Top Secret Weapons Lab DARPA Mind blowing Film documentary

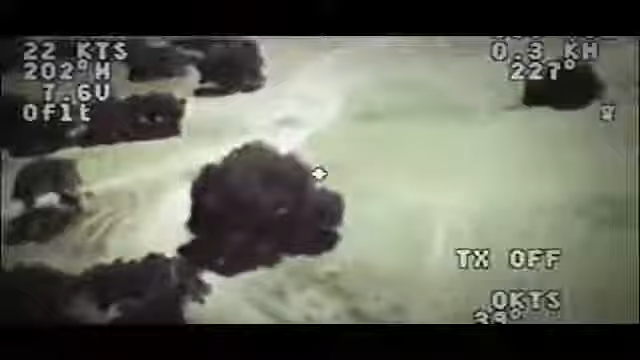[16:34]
We're looking to the side, left, and right.
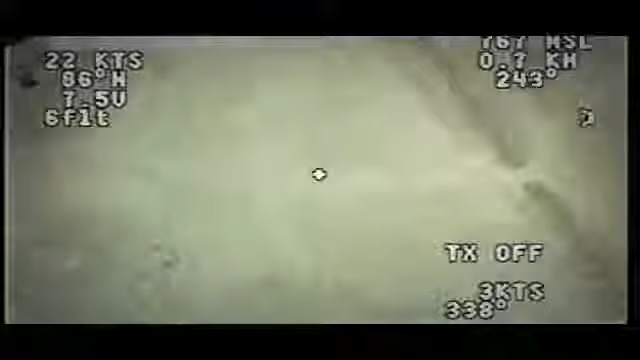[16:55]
There he is. There's the vehicle.
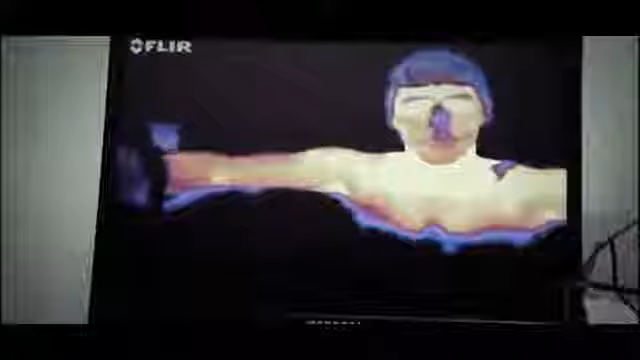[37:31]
Superficial veins are starting to light up as the warm blood returning to the heart is warming the tissues as it passes through.
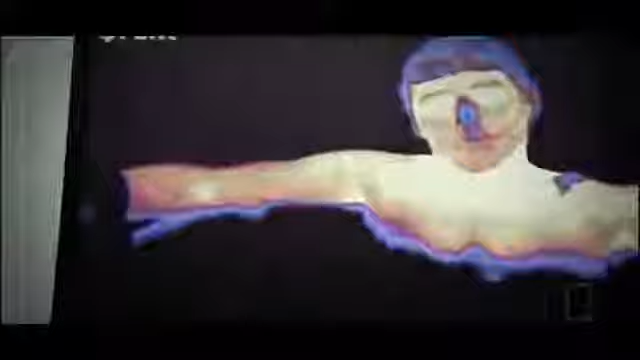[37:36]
It only took about 30 seconds or a minute before I started to feel a lot more comfortable.